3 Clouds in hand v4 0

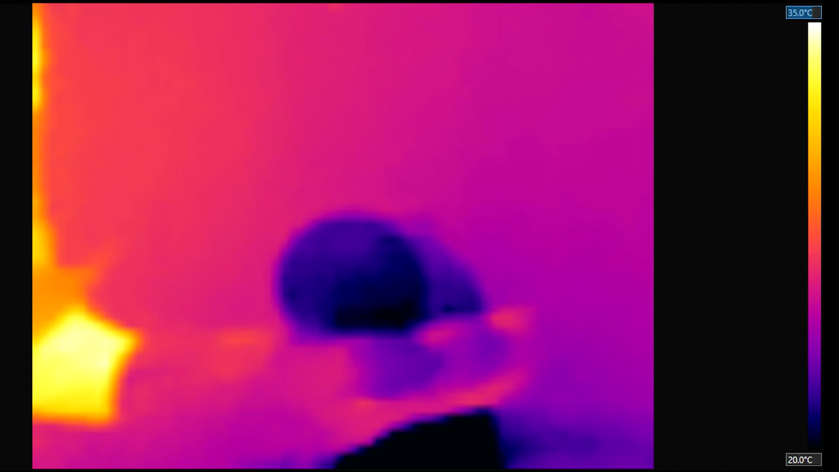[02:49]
On screen: scale top 35.0°C, scale bottom 20.0°C
However, looking through the infrared camera we will see that the cloud is dark. These clouds are optically bright, they look very light coloured, but they are dark in the infrared because they are very cold.